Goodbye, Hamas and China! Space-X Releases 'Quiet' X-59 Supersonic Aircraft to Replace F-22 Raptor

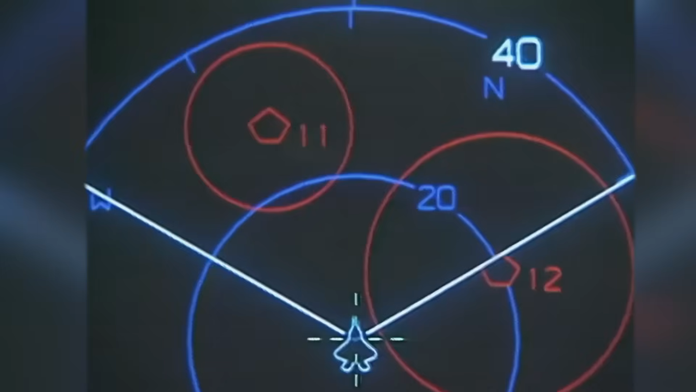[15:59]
The jet's advanced radar system can track multiple targets at once, even from extreme distances.
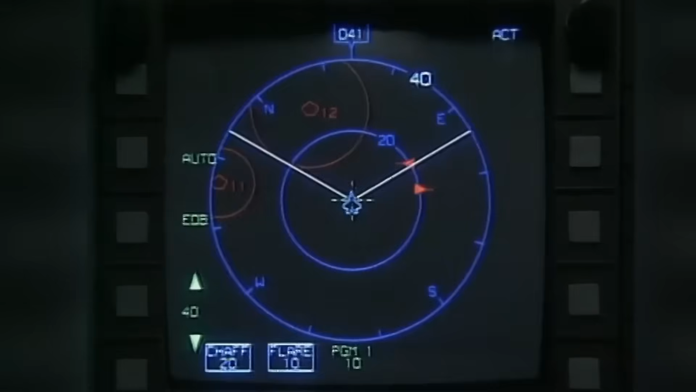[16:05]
It can detect enemy aircraft long before they come close, allowing the pilot to fire and stay out of harm's way.